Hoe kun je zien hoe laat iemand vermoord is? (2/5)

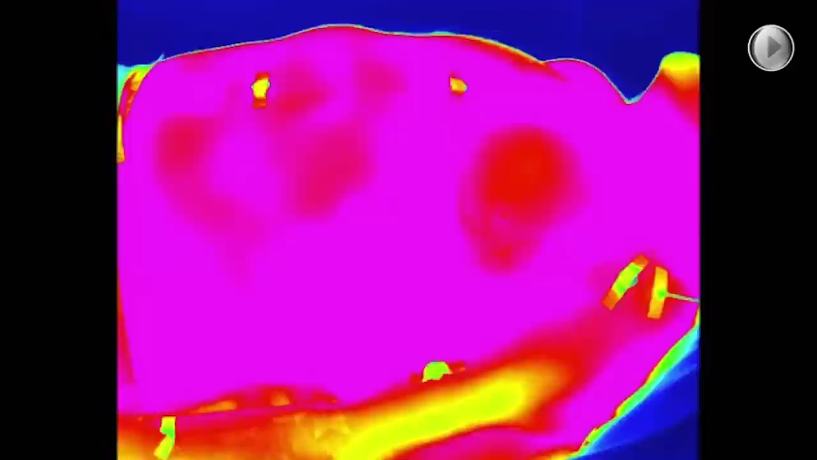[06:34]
Dat hebben we gemeten in het mortuarium. Eigenlijk is er, dit is echt een uniek filmpje, dat is eigenlijk niet ergens te vinden. We hebben in het mortuarium gekeken hoe een lichaam afkoelt en of we die processen konden modelleren met fysische modellen.
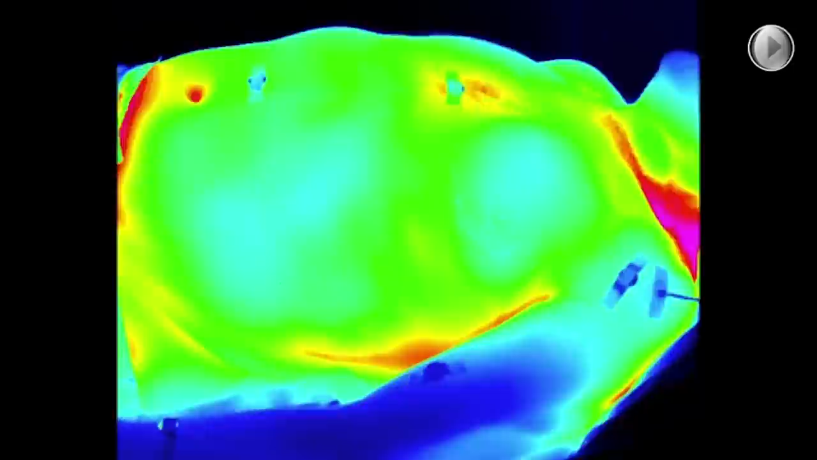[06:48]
Dus dit is een lichaam die ligt in de koelcel van 4 tot 6 graden. Hij gaat daar nog warmer in, dus de kleuren geven een indicatie van de temperatuur. Dus rood is ongeveer 37 graden en dan koelt het heel langzaam af naar blauw en dat wordt dus steeds kouder.
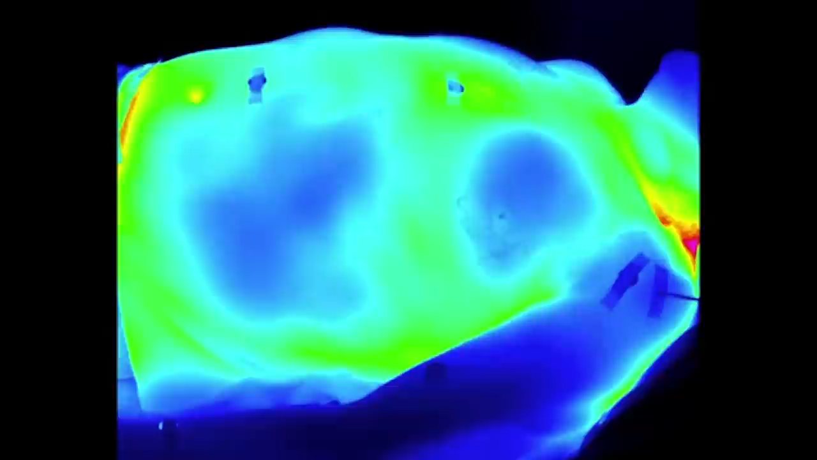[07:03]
Daar zit een soort modulatie op, dus we zien telkens alsof er een soort ademhaling is.
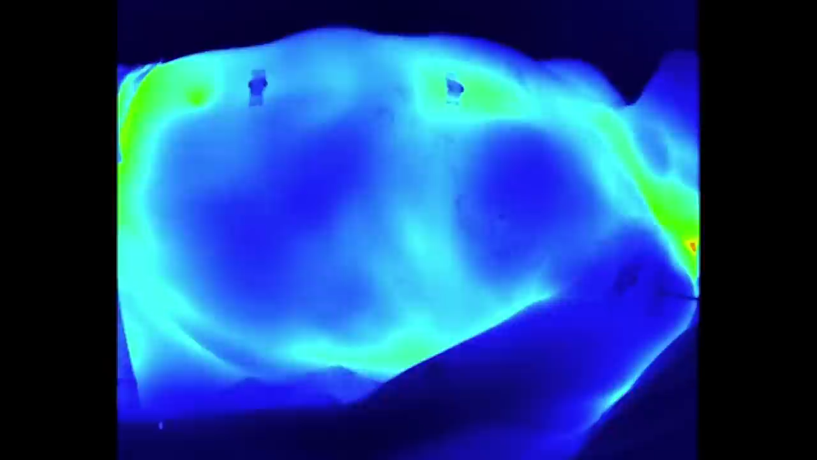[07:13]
Dat is natuurlijk niet zo, want deze meneer was wel degelijk dood. Maar dat is het aan- en uitgaan van de koeling. Dus als die koeling 4 graden is, dan gaat hij even uit.